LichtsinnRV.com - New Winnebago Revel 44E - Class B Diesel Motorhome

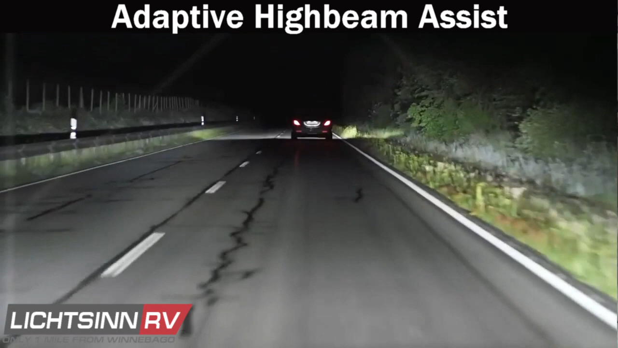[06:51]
This system makes driving in the dark safer and helps to reduce the strain on the driver.